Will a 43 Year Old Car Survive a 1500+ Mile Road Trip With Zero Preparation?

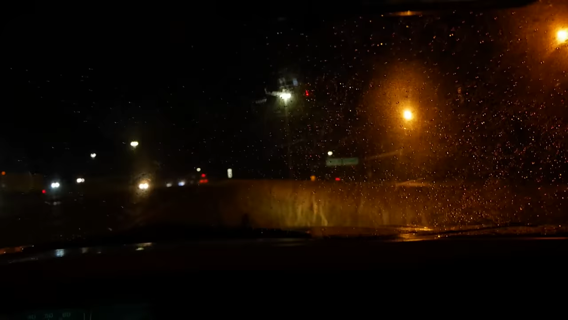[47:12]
We're trying to head down to another motel a little ways down the road. My damn wiper blade keeps falling off. So finally, for the first time, we've stopped on the side of the interstate.